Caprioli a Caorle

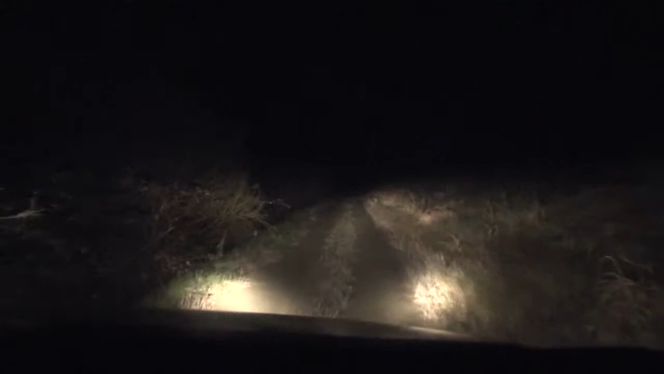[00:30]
Un gestimento che viene fatto con le auto sulle piste percorribili dell'azienda e viene fatto a vista con l'uso di un faro halogeno.